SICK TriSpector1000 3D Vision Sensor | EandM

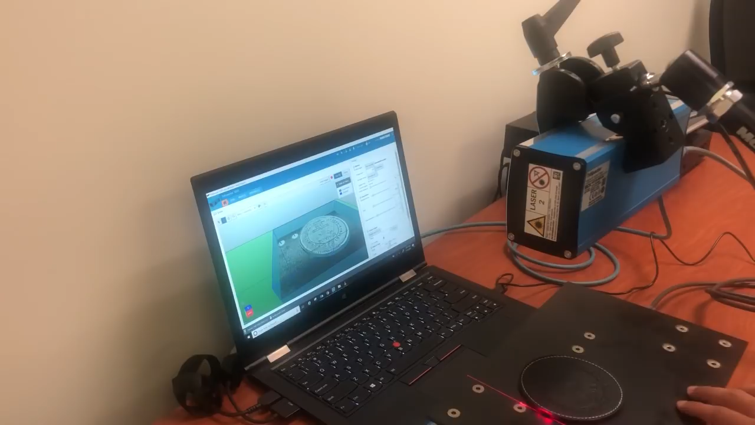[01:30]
In case one, I'll have external lights and in case two, there'll be no lights. Let's start with case one. As you can see, when I move the roller board, a 3D image is formed in the software.
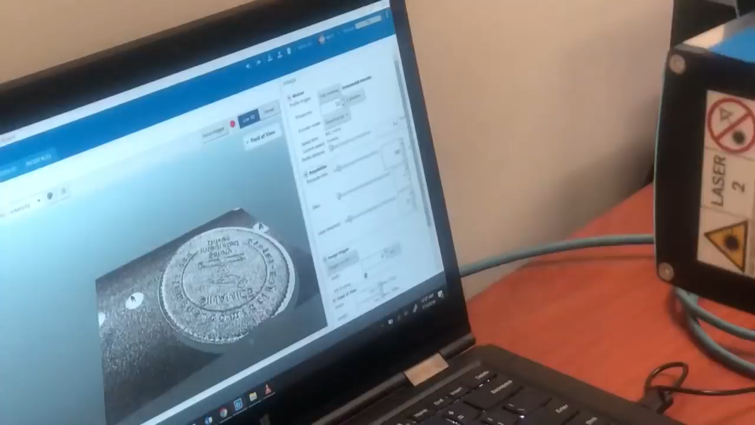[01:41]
It's so clear that you can even see the letters which are there on the coaster. Now, I'll start with case two with no lights.
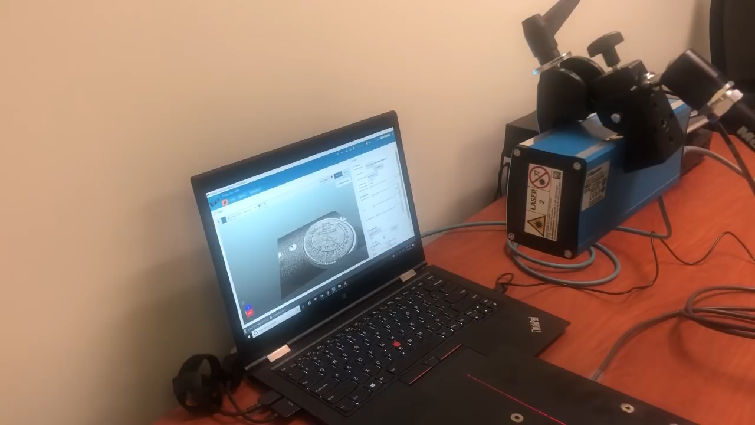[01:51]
Case two with no external lights. I have the roller board over here. My target, the glass coaster is over here. And this is my Trispector.